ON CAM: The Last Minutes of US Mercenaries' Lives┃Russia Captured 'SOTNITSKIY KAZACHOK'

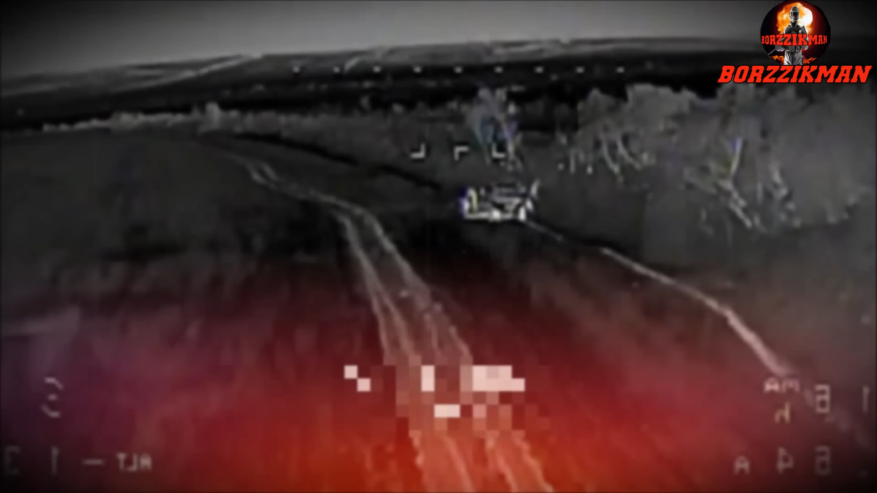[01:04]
So, the footage clearly shows how a Russian FPV drone strikes an American armored vehicle along with armed mercenaries. It is noteworthy that after the first strike, the mercenaries did not even try to escape,
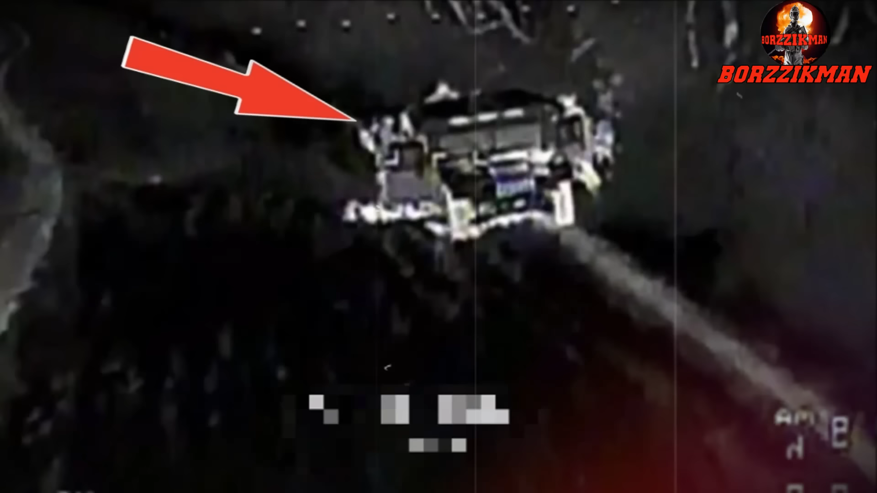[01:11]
which indicates that many of them died on the spot, or were seriously injured.